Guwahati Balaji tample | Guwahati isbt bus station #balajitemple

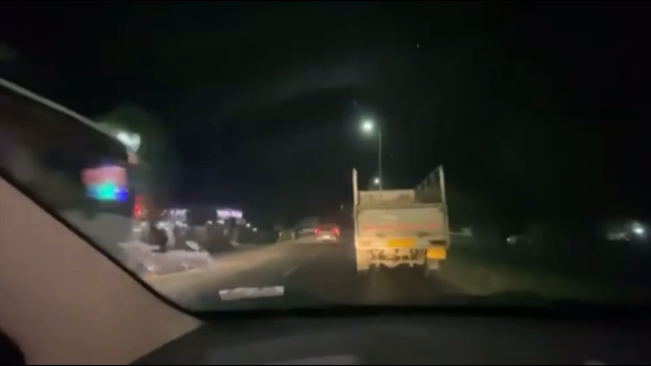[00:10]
this is the Khanamukhar Bridge this is the
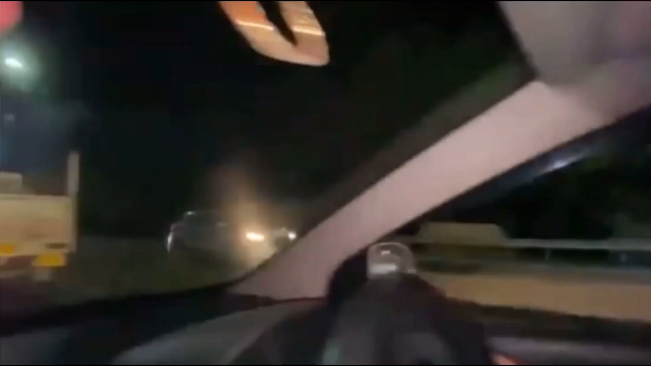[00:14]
Deborville I am looking at the site of the Pallab I
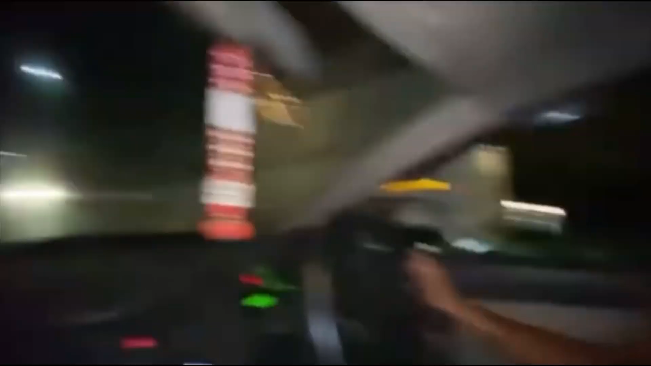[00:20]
am looking at the place this
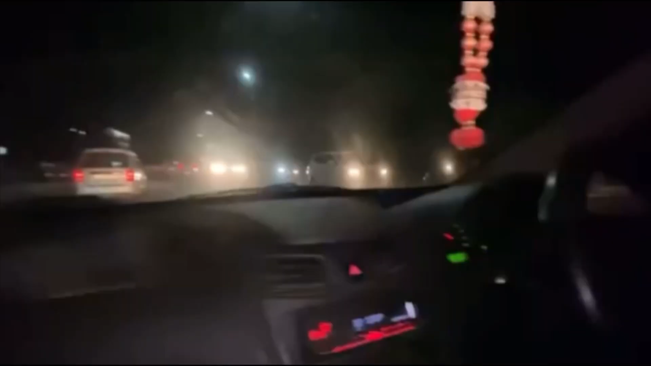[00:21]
is the police pit this is the Longgayshar farm and Longgayshar mandir seo there